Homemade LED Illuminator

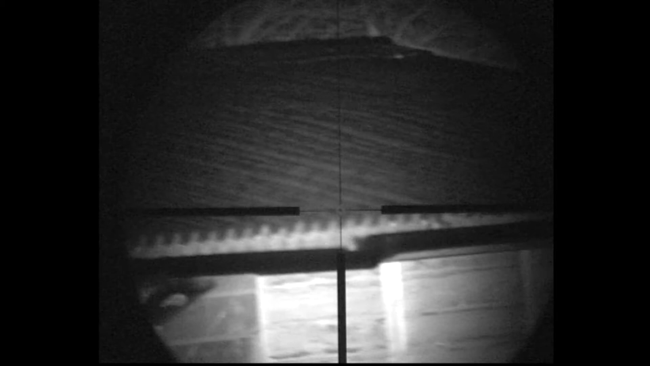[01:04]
the stable block there, the hurdles were 28 yards and as you can see the picture is just crystal clear, you don't get any watermarks or rings like you do with a laser illuminator.
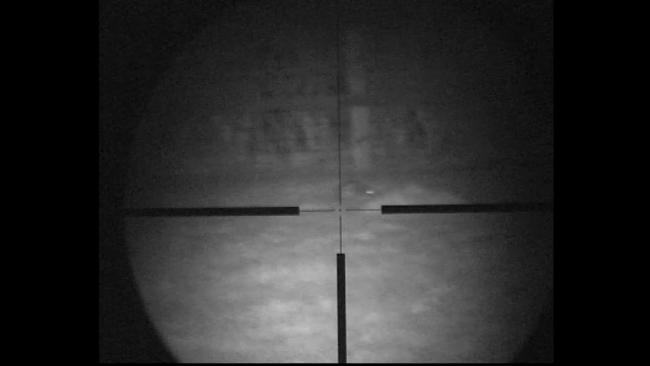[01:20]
And then there's some rabbits, the closest rabbit is 70 yards and we'll pan around in a minute and you'll see some sheep,
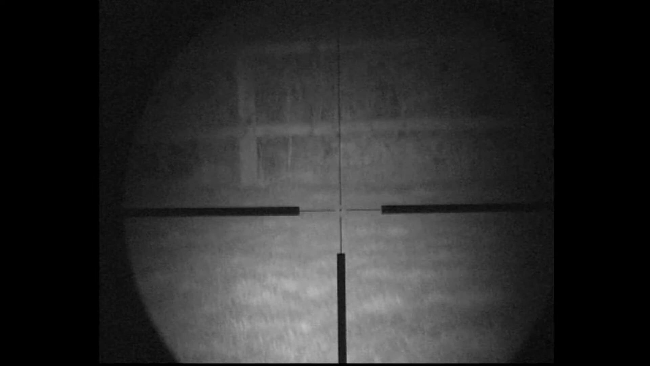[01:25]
small rabbits,
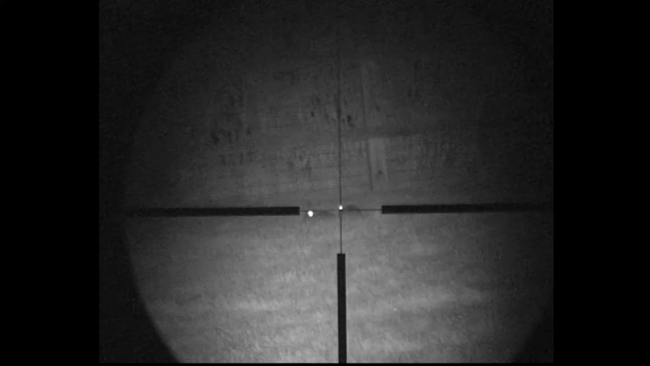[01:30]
again them rabbits were 74-75 yards and we'll look at the roof of the building next which
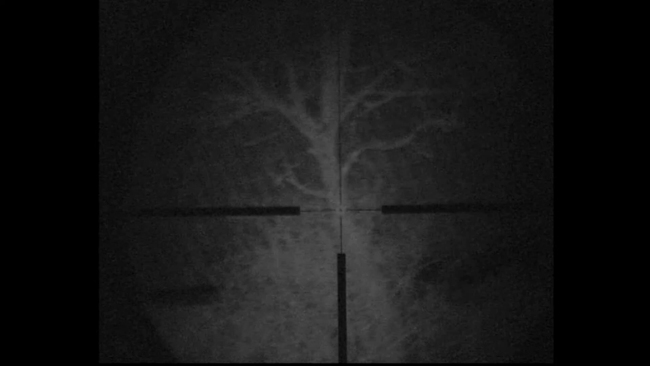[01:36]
was 91 yards and obviously not enclosed space
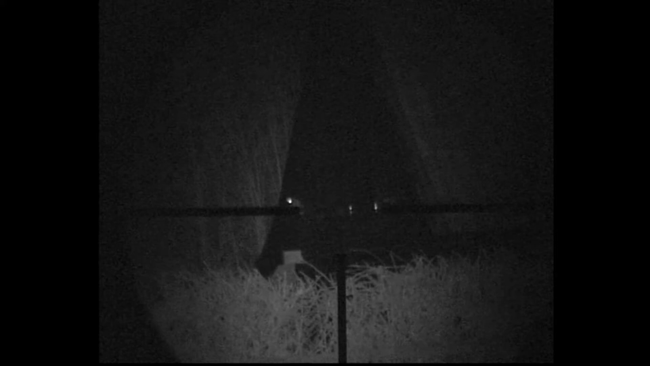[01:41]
here but the trees to the left of that bird are going to be 120-150 yards away.
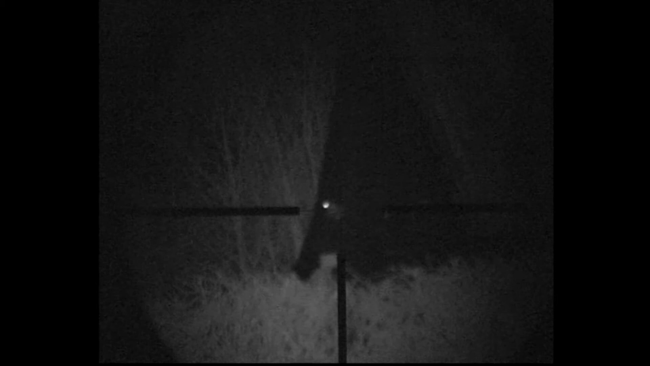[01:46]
So quite interesting to see what it's like out in the open field, to them sheep the other side of the fence, they're going to be 100 yards away. So although it's not the brightest of image, I'm very pleased with the clarity,